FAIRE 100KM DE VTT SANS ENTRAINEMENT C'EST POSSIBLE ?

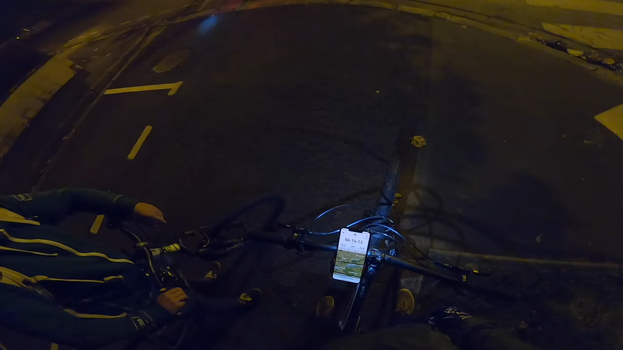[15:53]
Félicitations franchement Non franchement félicitations Nous il va nous rester 12 km Bravo mon gars Tu peux être fier de toi Nous ne sommes plus que 3 pour la fin de cette aventure
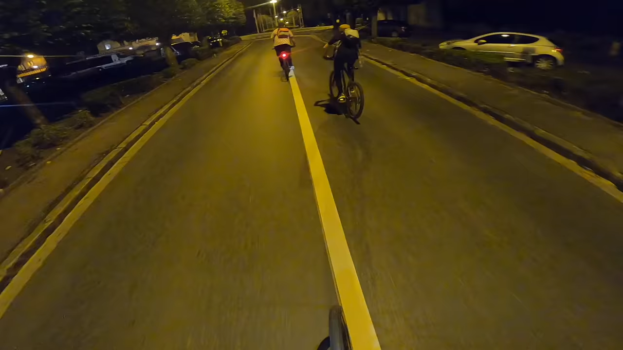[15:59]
Eux ils ne sont même pas fatigués On n'a même pas terminé Qui lève déjà les vélos
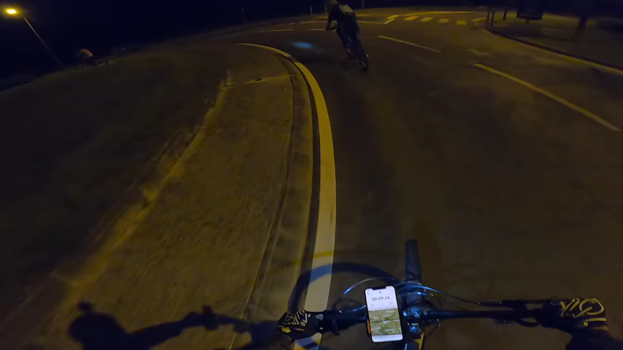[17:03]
Et voilà 1 km autour d'un rond-point J'ai envie de vomir au McDo Bon les gars vous allez pas voir Mais juste à ma gauche Il y a notre